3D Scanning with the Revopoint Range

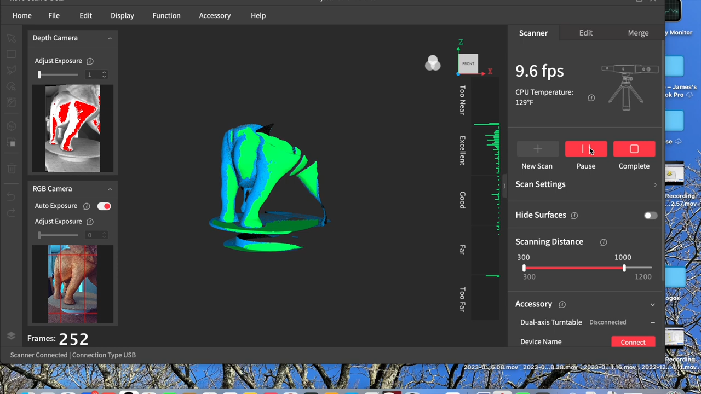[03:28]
Some objects will require more than others.
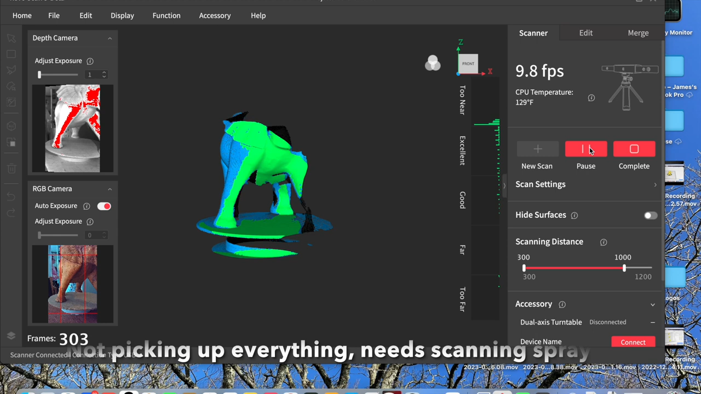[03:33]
The tusks on this elephant were slightly too shiny so they didn't come out very well.
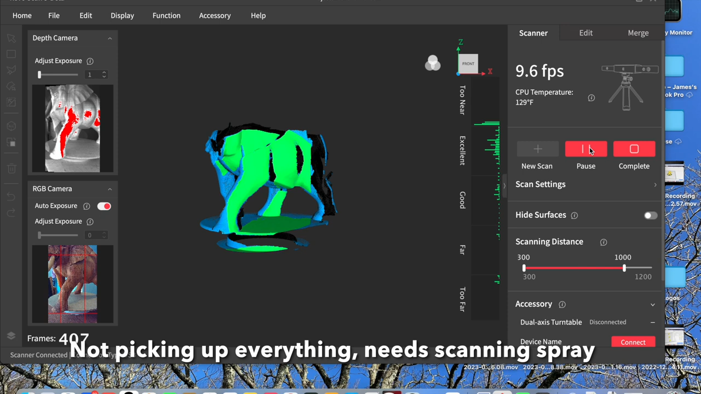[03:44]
But I did later go back and give this a thorough spray with the scanning spray. I wish I'd done that straight away actually because it would have speeded up the whole process.
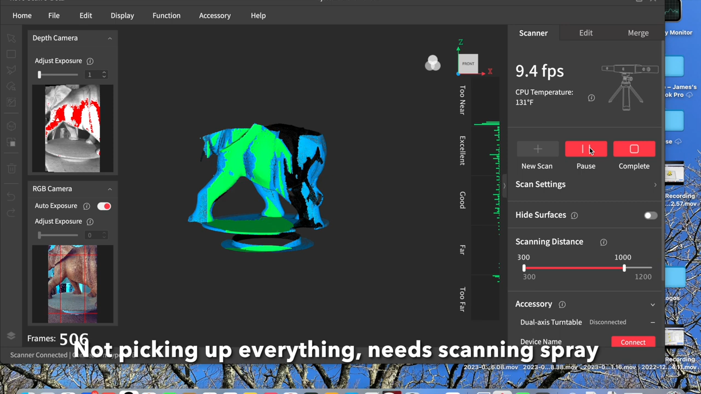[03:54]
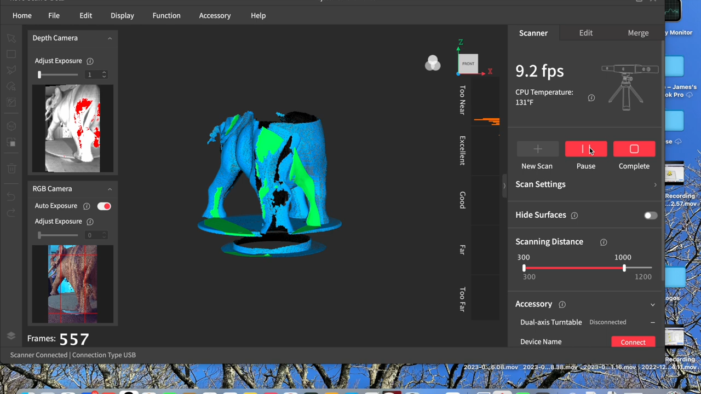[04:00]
Most of these 3D scanners don't like dark or shiny objects.
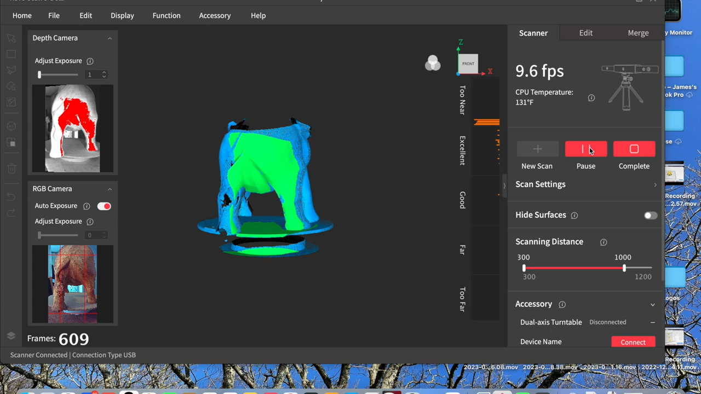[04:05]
The scanning spray makes them all white and matte.
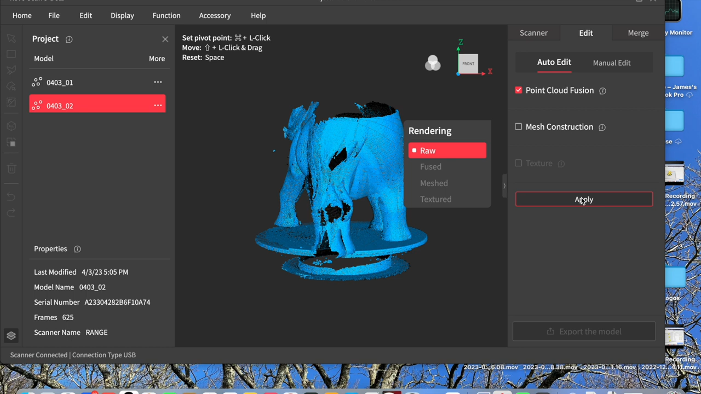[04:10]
So here I'm just doing the point cloud fusion using the auto edit function at this point.
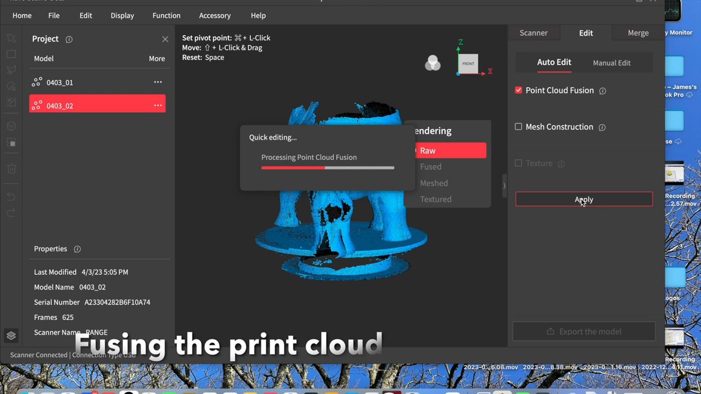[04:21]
The processing times are very quick using this software.
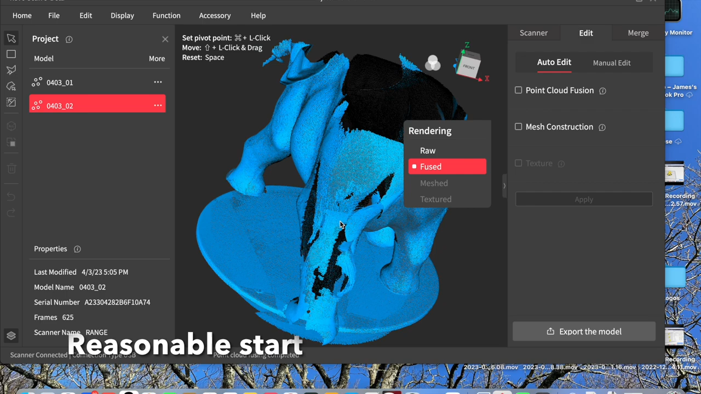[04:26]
There we go. So I've scanned the lower half.
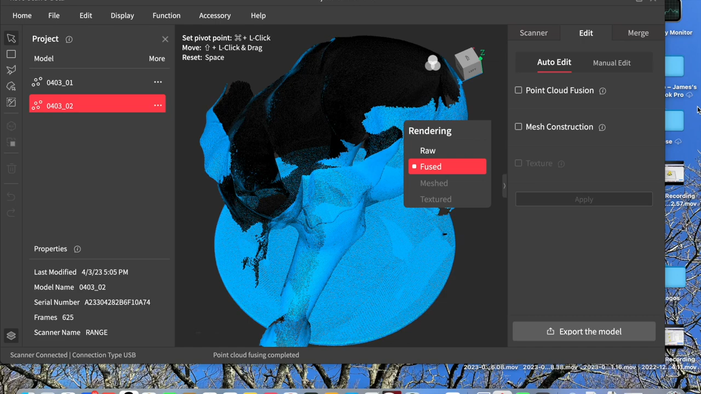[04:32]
I then lifted the scanner up higher to scan the upper half.
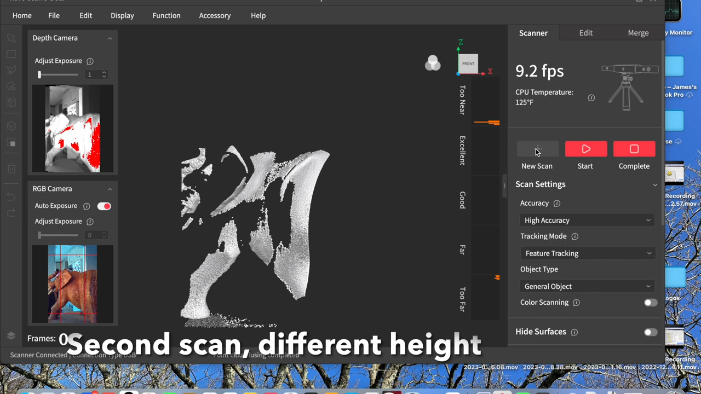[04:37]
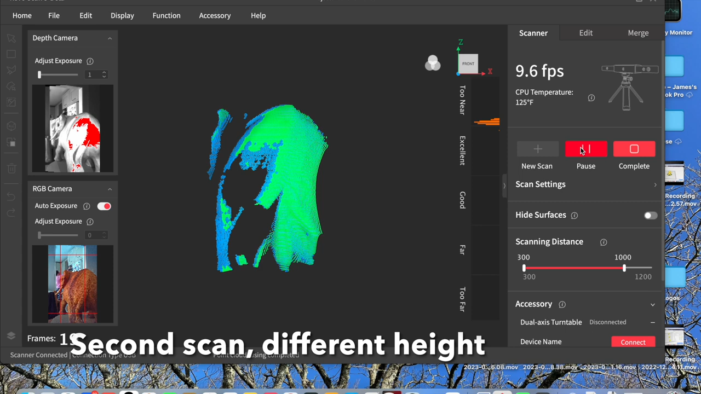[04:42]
Don't try and get the whole thing scanned in one go. So it's very tricky to do and with this software it's so easy to merge scans.
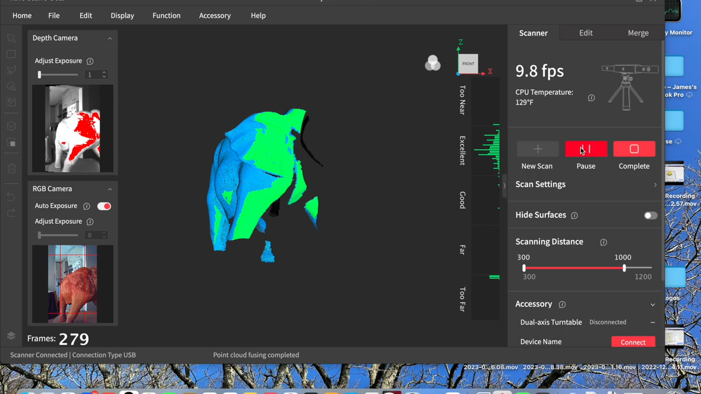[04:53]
So just do several scans, keep them all separate and merge them at the end.
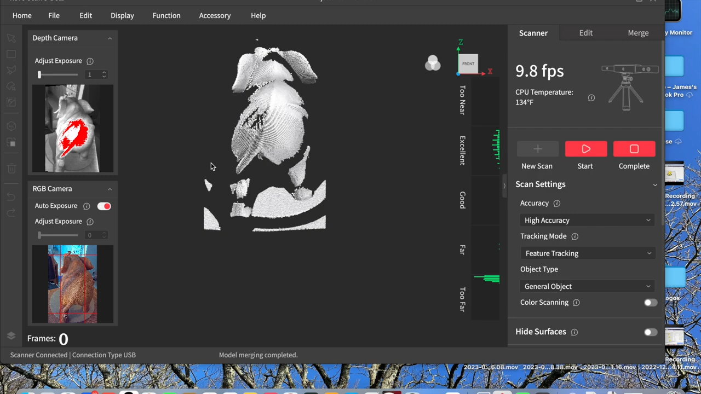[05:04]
So fusing the point cloud again. Here I've positioned the scanner up over it so that I can scan the top of the object.
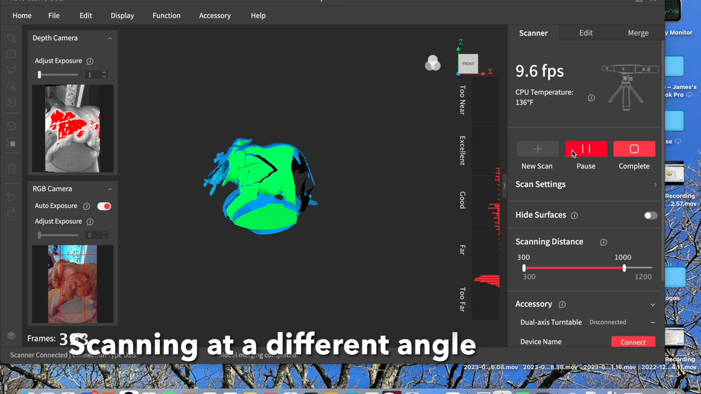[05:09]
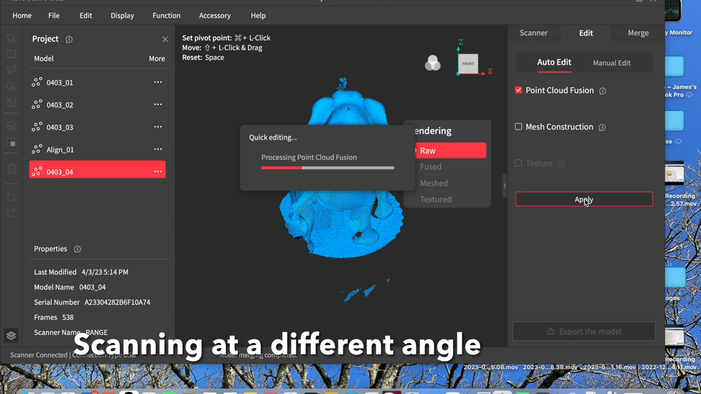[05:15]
So just fusing the point cloud and then here
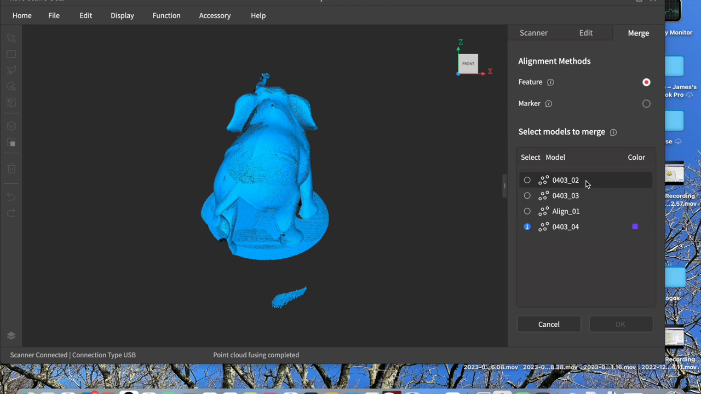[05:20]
I'm selecting which of the scans I want to merge. You can select several and merge them all at once. But I think you're probably better doing them two at a time.
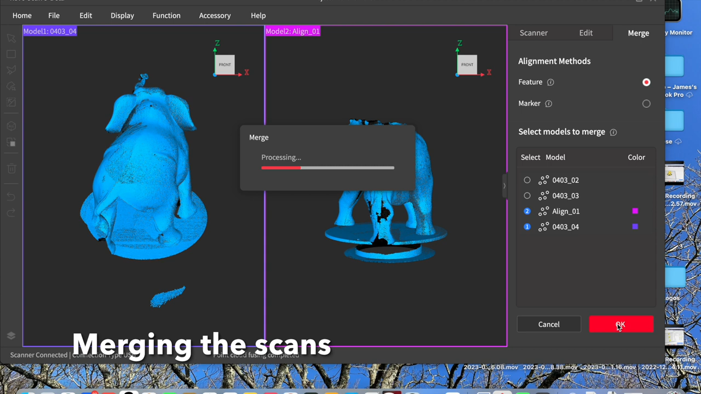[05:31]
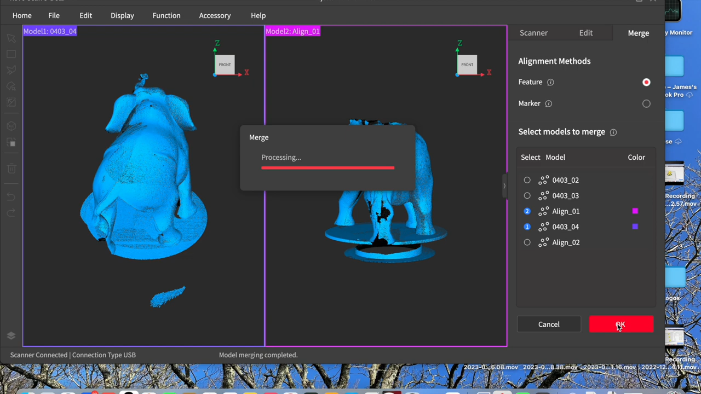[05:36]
And it merged them very nicely just automatically. I didn't have to do any point alignment at all.
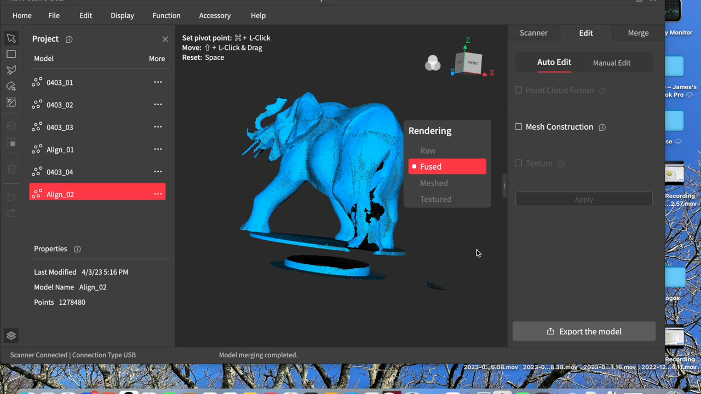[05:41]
You can see there's a few missing bits.